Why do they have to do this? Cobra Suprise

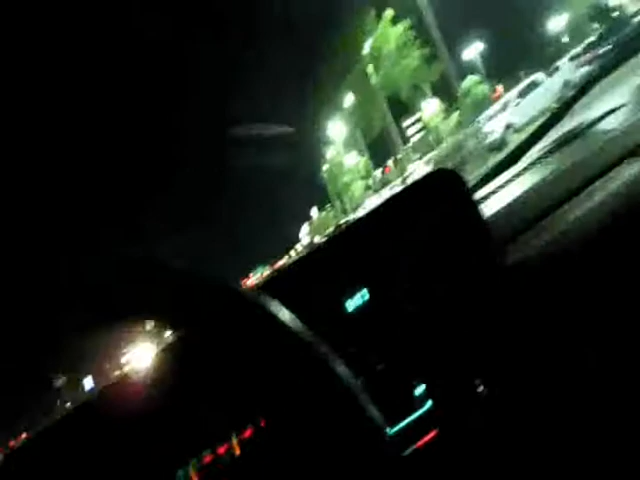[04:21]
and then the next one goes to the stop sign they won't merge truck still sitting there they just sit there i know gas prices are cheap and everything but shit dude